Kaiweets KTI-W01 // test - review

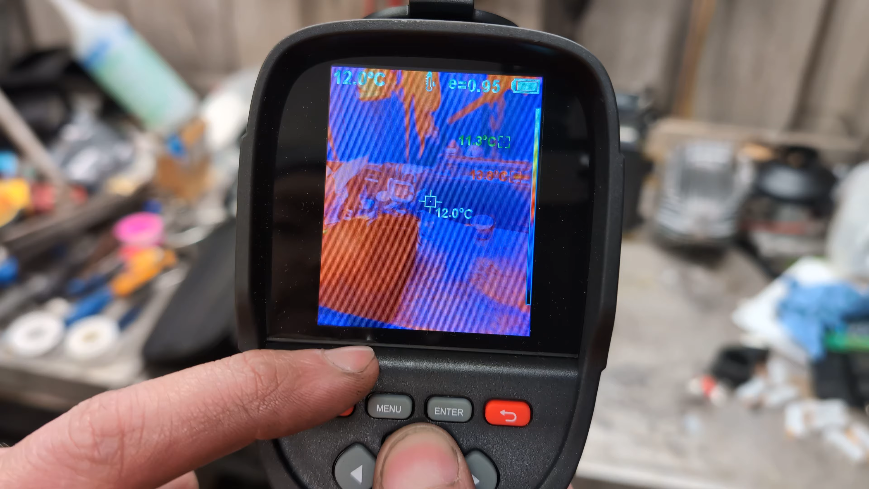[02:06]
On screen: spot 12.0°C
bottom there that's about left and right another hand cycles through the visible light
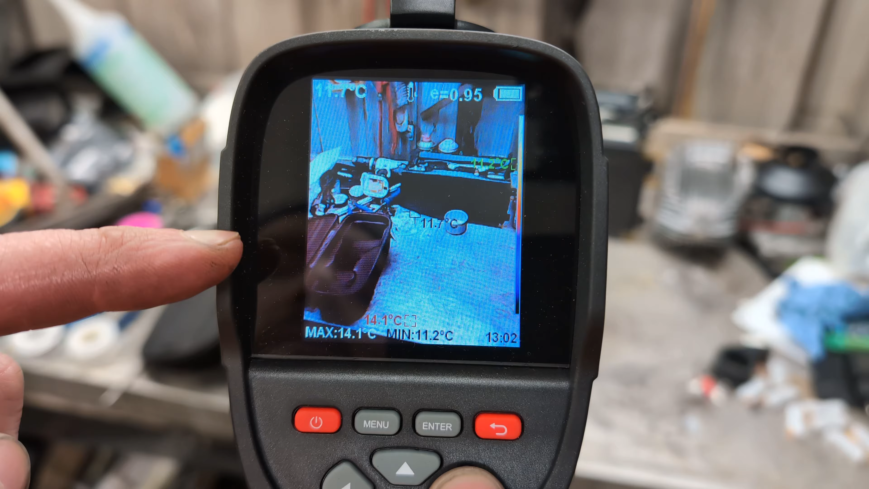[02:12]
On screen: max 14.1°C, min 11.2°C
modes so that's temperature display temperature but just using the visible light camera and then if you go through them it goes for a little bit of mix between
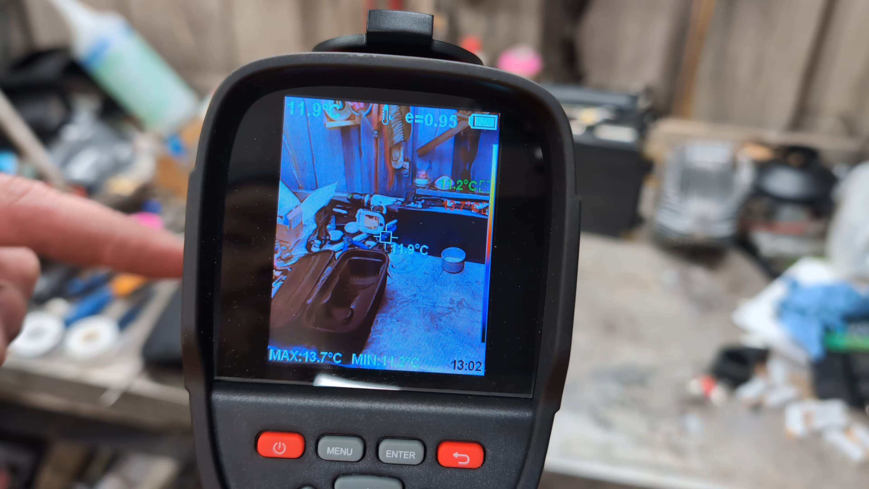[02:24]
On screen: max 13.7°C
infrared and visible a little bit more infrared a little bit more infrared again and then pure infrared and no visible light whatsoever and some of these are just reflections of things
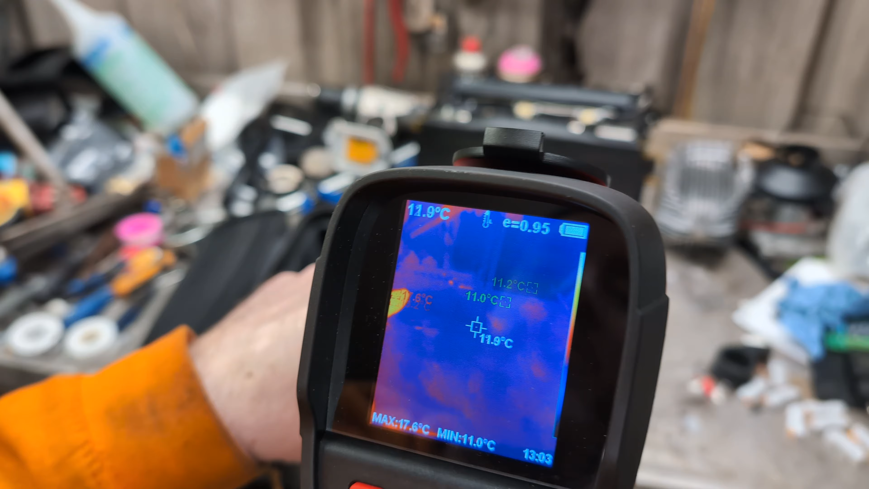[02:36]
On screen: spot 11.9°C, max 17.6°C, min 11.0°C
and not actual heat there's my hand there's my hand there's the hot bit of my hand let me go back and so you can see there it gets out of funky focus but there isn't there's a setting for that there's visible light again right so if we go back to that one's
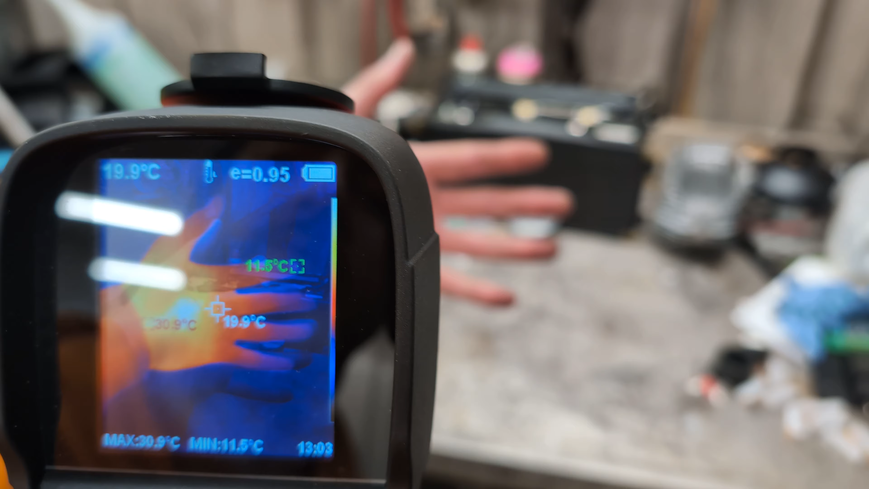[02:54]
On screen: spot 19.9°C, max 30.9°C, min 11.5°C
probably a pretty good thing now in the menu this is where all excitement happens so menu and then up and down the image correction that's for
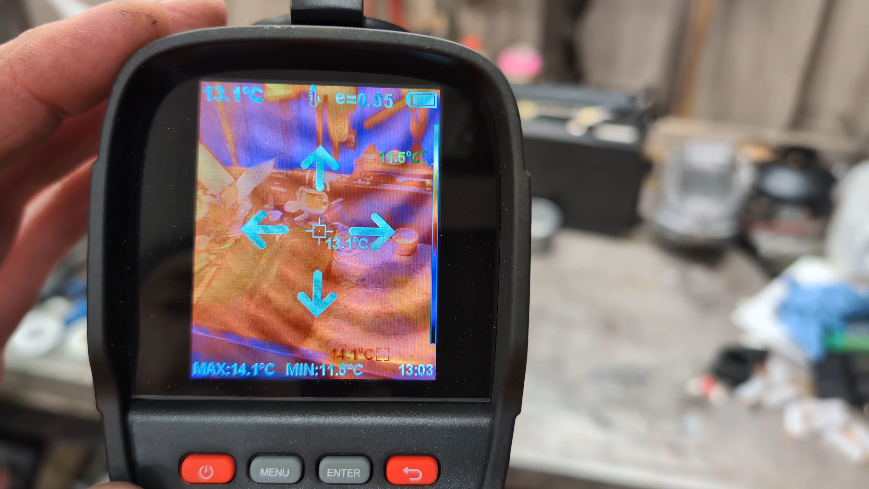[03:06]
On screen: spot 13.1°C, max 14.1°C, min 11.5°C
how far away your thing is you're you know you're if you're going to do
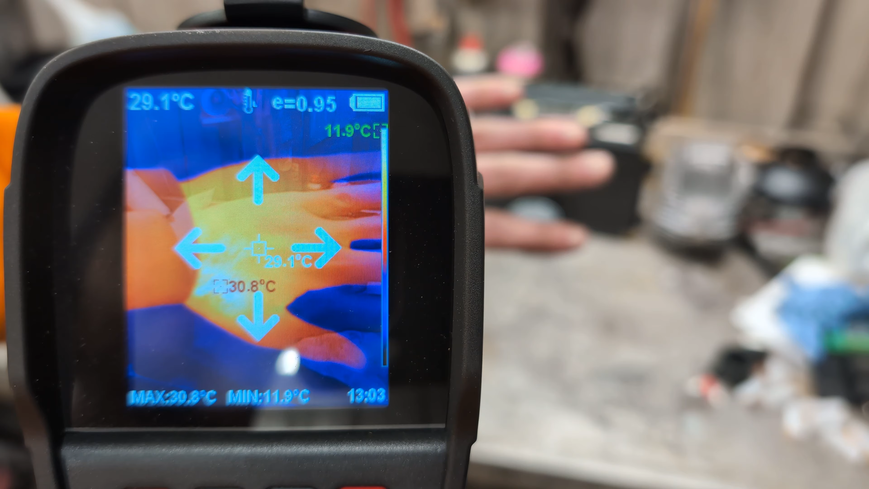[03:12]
On screen: spot 29.1°C, max 30.8°C, min 11.9°C
distance it does reset honestly it does correct the if you keep a watch
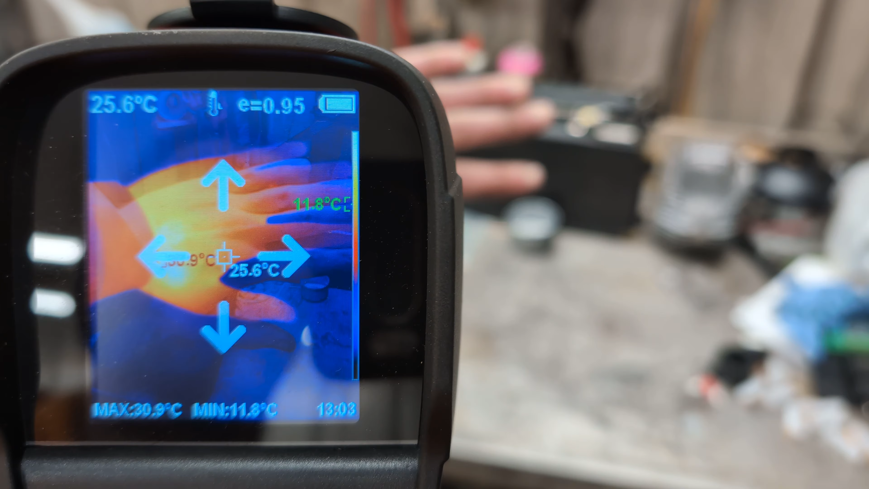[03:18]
On screen: spot 25.6°C, max 30.9°C, min 11.8°C
generally not going to be that close to things that's too far the other way there you go you can see it line up there we go lines up
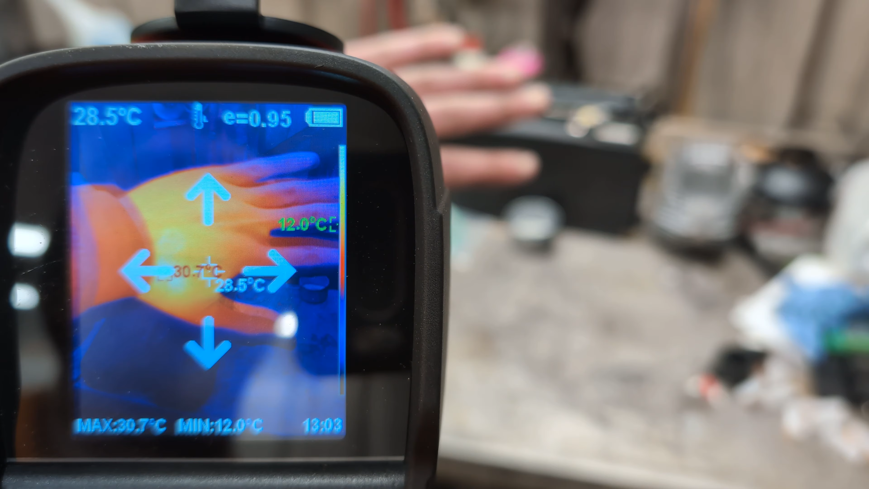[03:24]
On screen: spot 28.5°C, max 30.7°C, min 12.0°C
there if you're going to be obviously now if you go too far away it's too far away but yes that's what that does and then you can set it
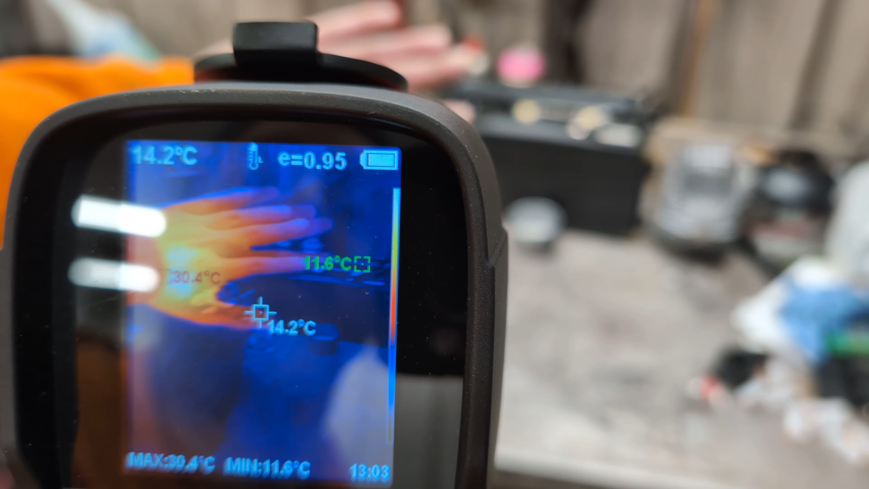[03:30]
On screen: spot 14.2°C, max 30.4°C, min 11.6°C
but uh all right menu again and then four
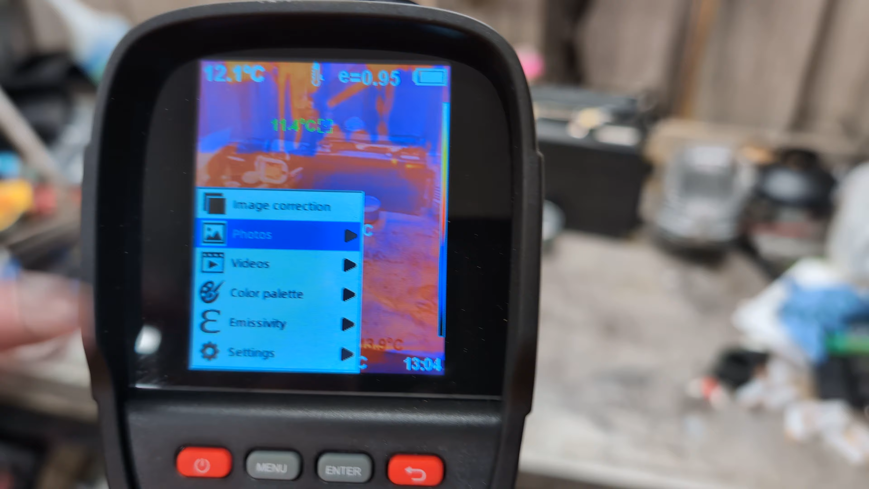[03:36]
we'll see should be fairly expensive photos and videos would take you into the gallery so you can view uh
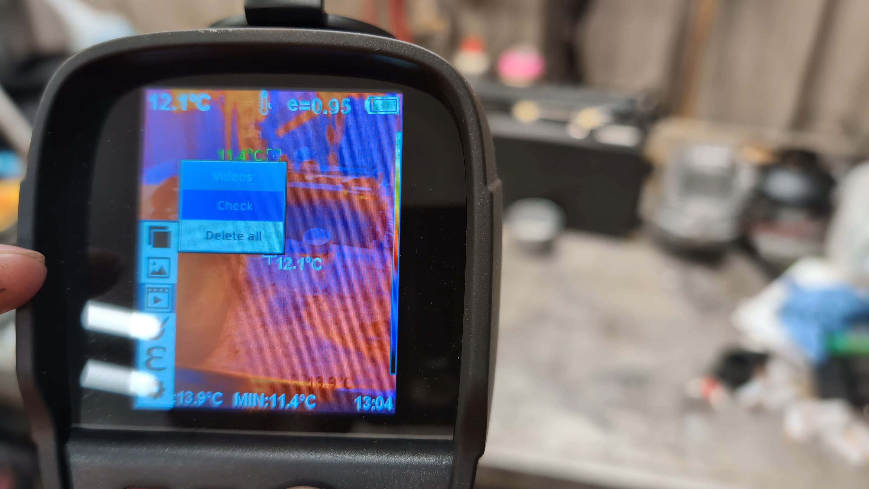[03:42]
On screen: spot 12.1°C, min 11.4°C
videos that you've seen or taken or minor in there we don't need to see them let's go back
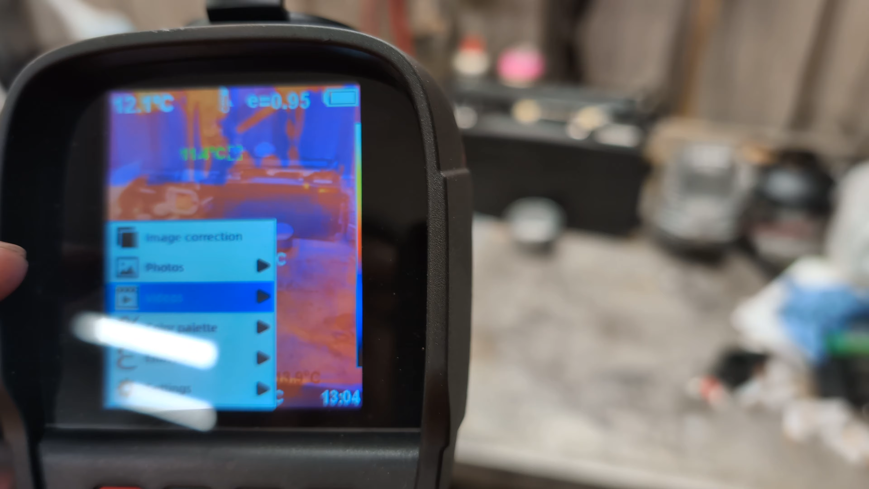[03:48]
color palette is okay here's an annoying thing on the menu
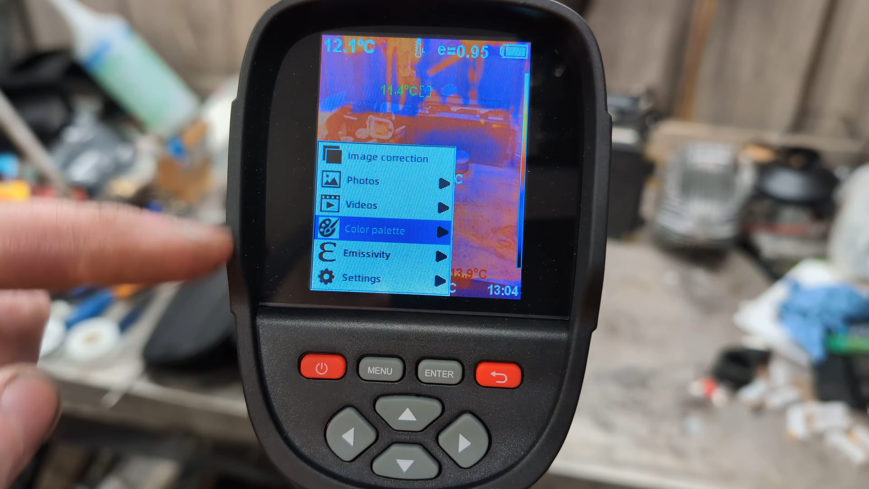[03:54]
uh so you would think that the right button would take you over to the right it doesn't you have to press enter to select
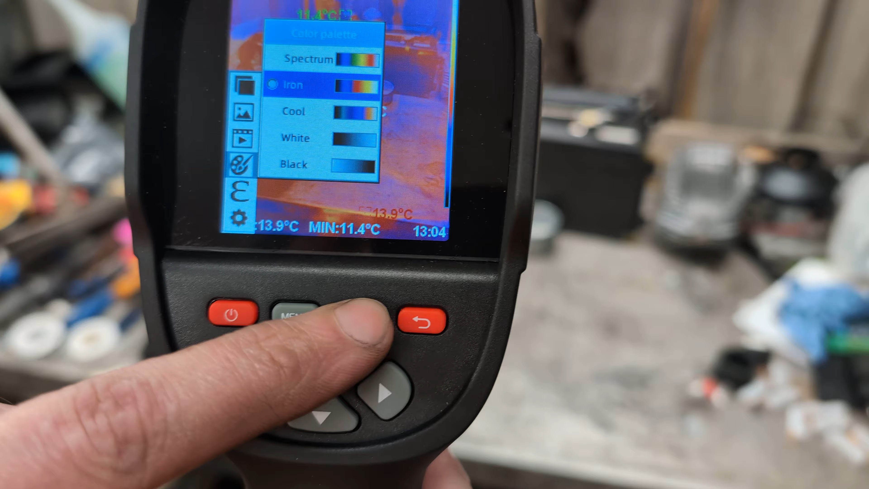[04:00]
On screen: min 11.4°C
the next bit of the color palette no there's many to choose from there's just the cool the spectrum then
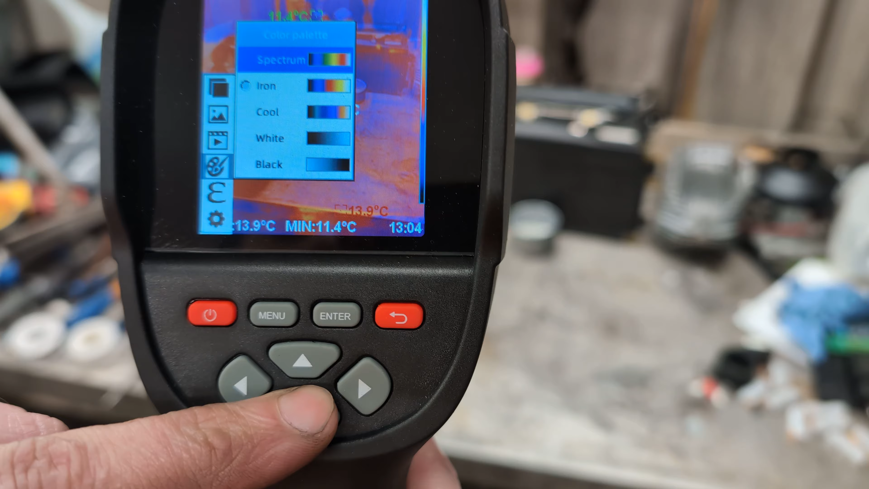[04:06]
On screen: min 11.4°C
black and white and the standard iron pressing enter would select it go back emistivity
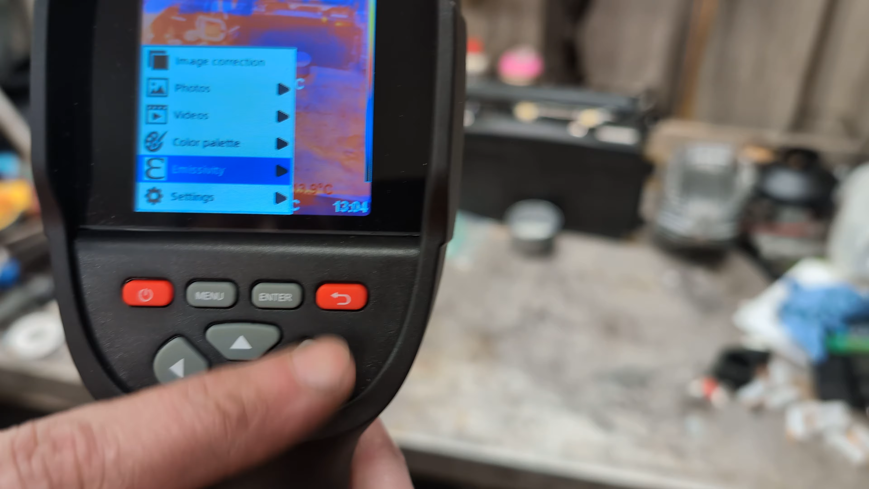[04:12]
as as you've guessed is choosing your a surface whether it's the standard
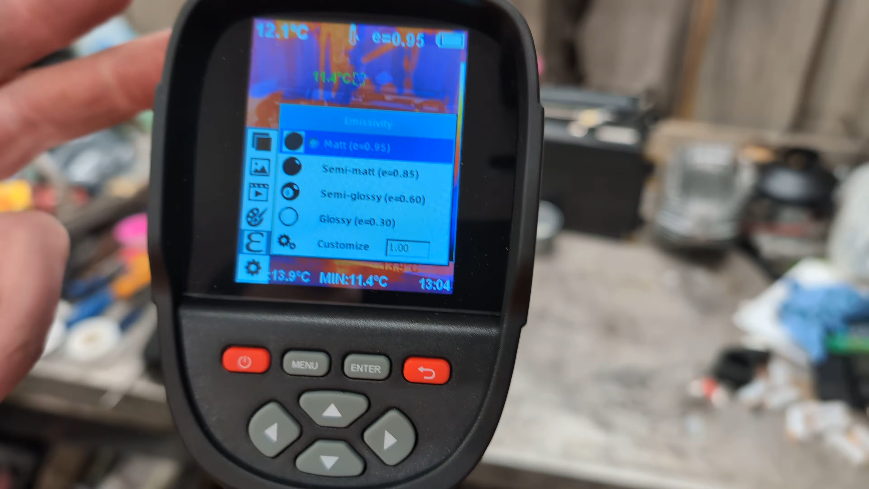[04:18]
On screen: min 11.4°C
0.95 of a matte semi matte semi glossy glossy or your own whatever you want to put in there